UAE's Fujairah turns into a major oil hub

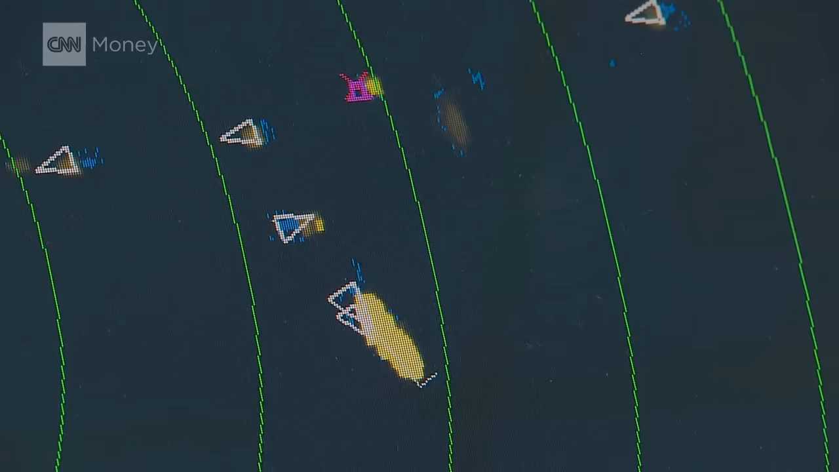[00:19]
From the control tower, harbormaster Captain Tamer Masood monitors a flotilla of tankers hovering offshore, represented by the dots on the screen.